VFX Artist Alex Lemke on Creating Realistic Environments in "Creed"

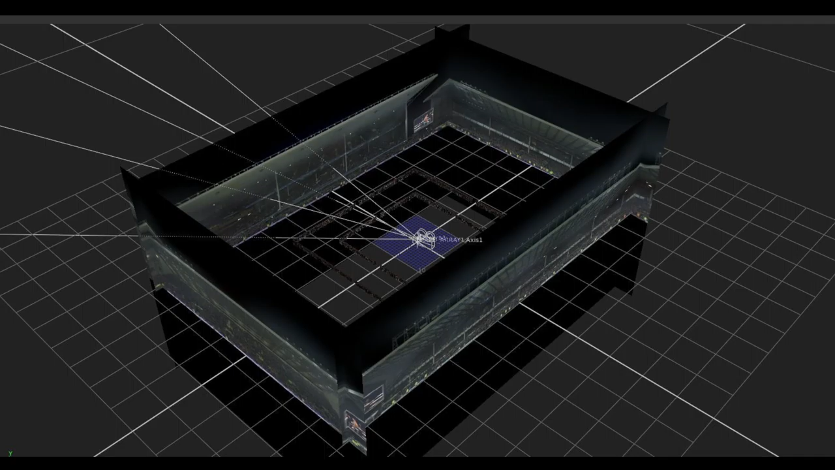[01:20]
And so what they did was they shot an array in Liverpool at the actual football arena and we converted that into projections again that we can then put into the background and it looks like you can see they don't really look that convincing up close.